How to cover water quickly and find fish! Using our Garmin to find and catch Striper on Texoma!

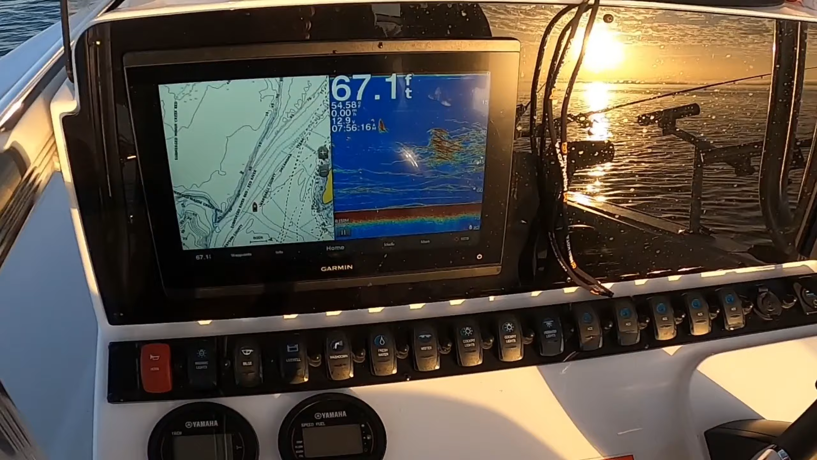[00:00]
On screen: depth 67.1 ft
Hey YouTube, this is Eric from Thump’em Up Fishing, and we just started fishing.
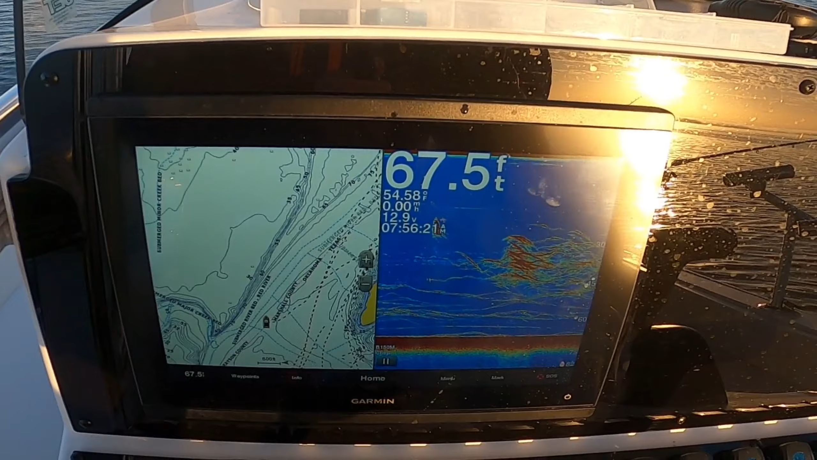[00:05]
On screen: depth 67.5 ft
We were actually heading across the lake towards the spot when we saw a big patch of red on the graph.
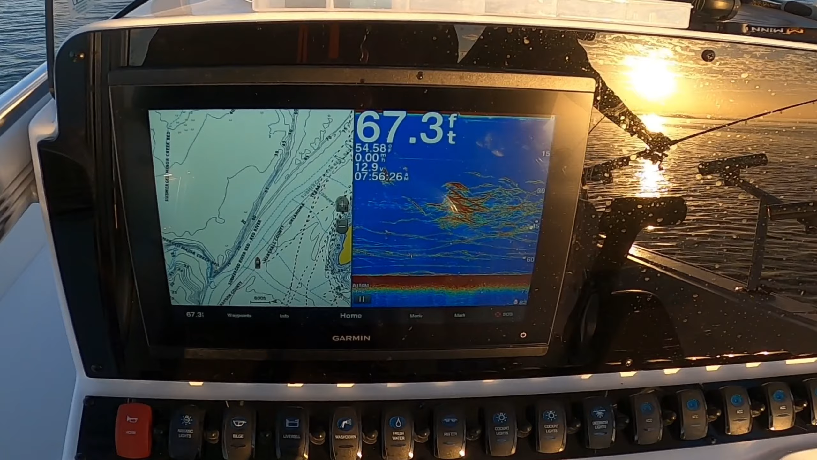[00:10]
On screen: depth 67.3 ft
So we stopped and started thumping, and this is what we're seeing. There's a huge school of fish out here in the deep water. We're in 67 feet of water out on the main river channel, and there's a bunch of fish out here.
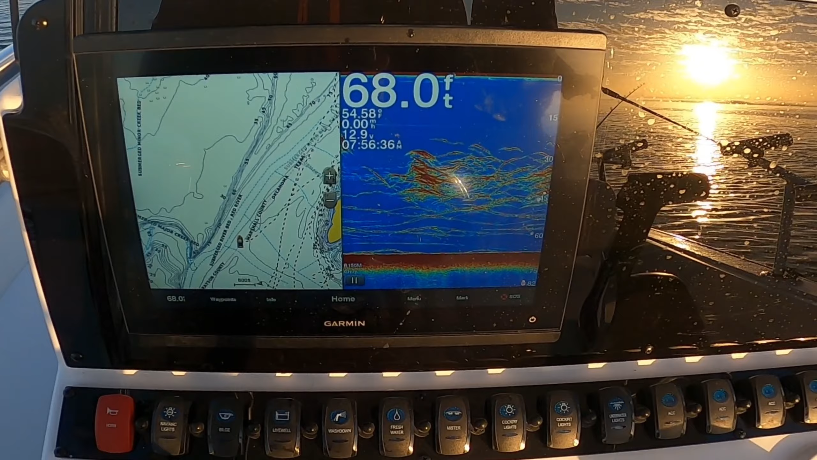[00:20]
On screen: depth 68.0 ft
So we turned on the thumper, and you can see they're starting to react to the graph. They're starting to build up underneath the boat. So hopefully we'll get out here and catch a few.
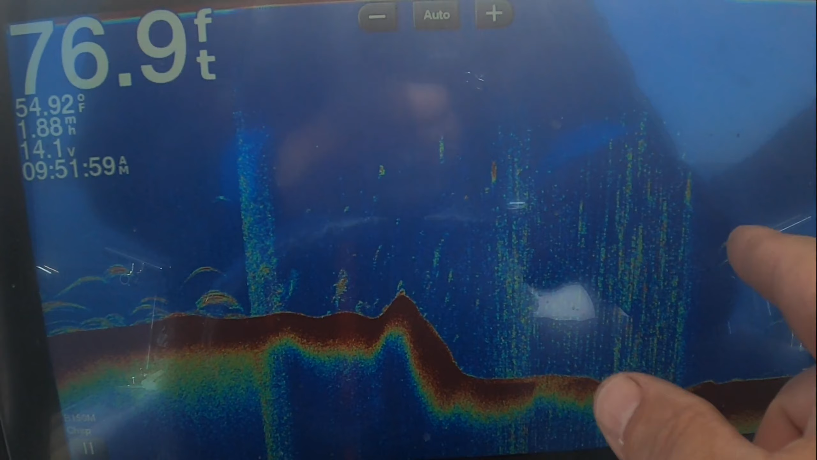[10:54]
On screen: depth 76.9 ft, water 54.92°F
And what you see is you see these red flakes. And what these red dots are, when you're running at full speed, those are actually fish. So I slowed down again, and you can see that where these red arcs are, you're seeing the fish. All right, YouTube, so we've been fishing here for about 2 hours.
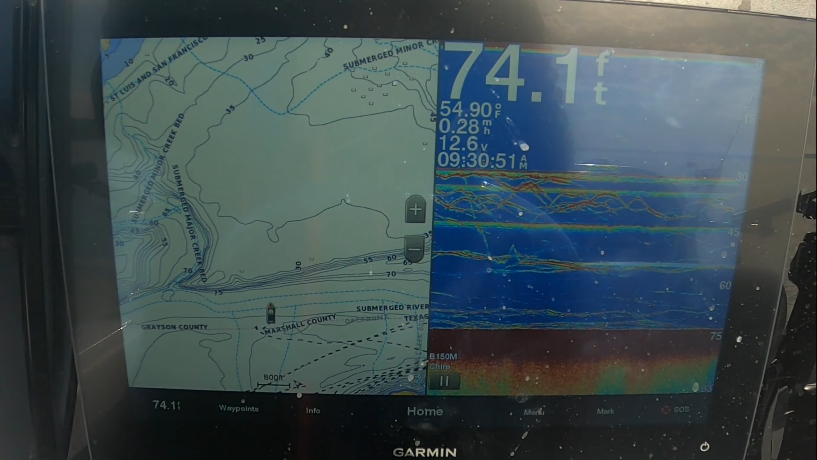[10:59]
On screen: depth 74.1 ft, speed 0.28 mph
We've almost caught our limit of 30 fish. This is what the graph looks like. What's happening is we were actually cruising, heading for our spot that we were planning to fish at, where we fished yesterday, and I just saw a lot of red marks on the graph. And when we stopped, we saw the graph was loaded up with fish. So we decided to go ahead and hit spot lock, drop some bass down, turn on the thumper. We caught a bunch of fish, and then the fish had slowed down a little bit.
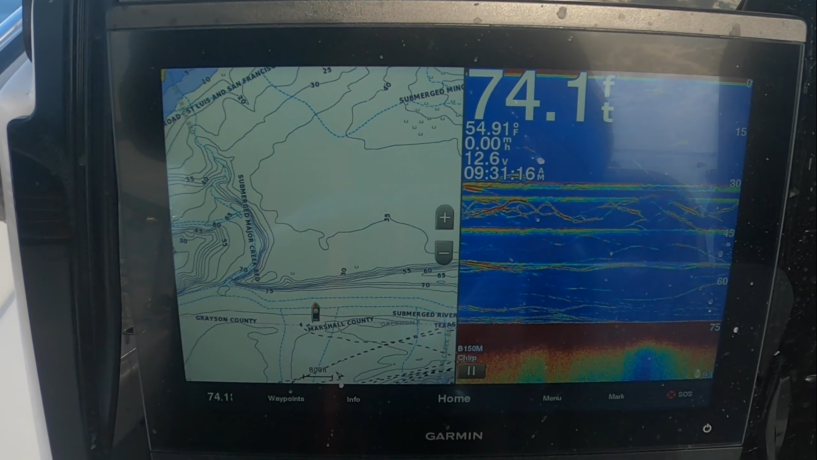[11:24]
On screen: depth 74.1 ft, water 54.91°F
So what we decided to do then was go ahead and drift. So we're actually drifting, but you can see from our track, we really haven't drifted very far at all. We're pretty much fishing the same original spot.
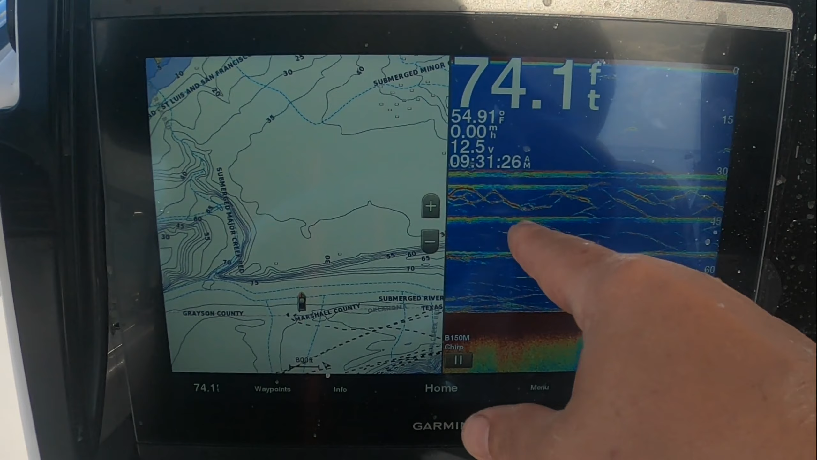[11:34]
On screen: depth 74.1 ft, water 54.91°F
And you can also see from the graph, you know, we've got our baits down probably around 30 and 45 foot, but you can see there's plenty of fish in between. So we've been getting a pretty steady set of bites. I'll show you how we've got the boat rigged out.
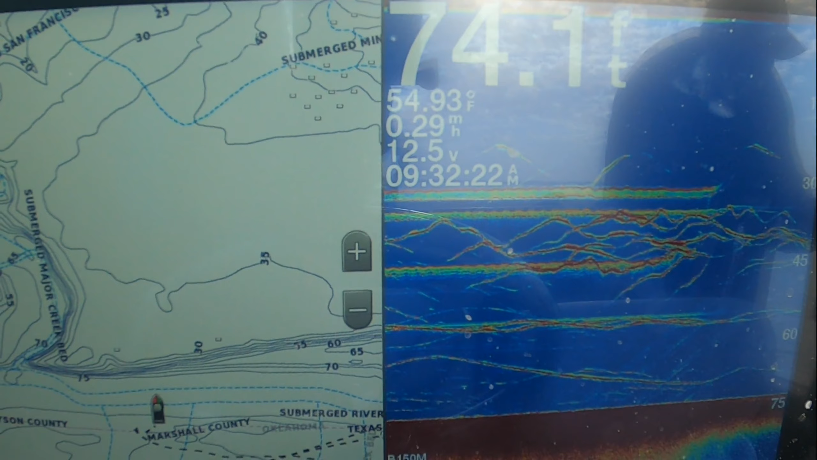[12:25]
On screen: depth 74.1 ft, water 54.93°F
So what you can see is that the thumper's working, fish are coming by, occasionally they're hearing it,
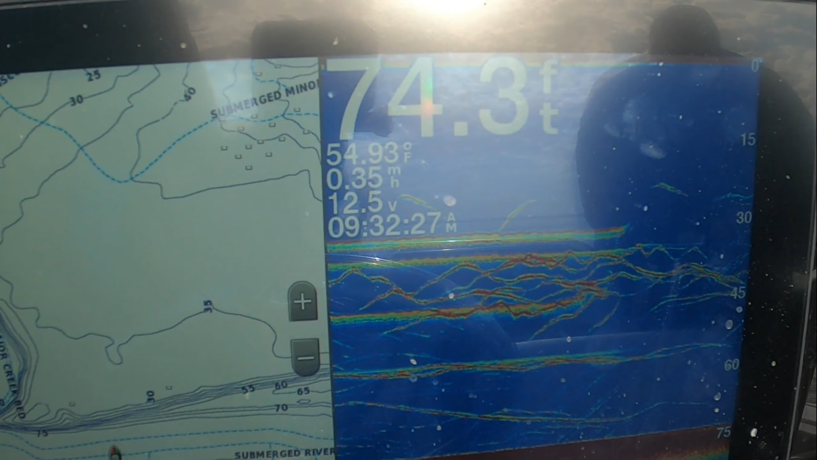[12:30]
On screen: depth 74.3 ft, water 54.93°F
they're swimming in, they're checking it out, and we're hooking up. So that's the way it's been going all day. Like I said, we're almost limited out. If I look at the ticker,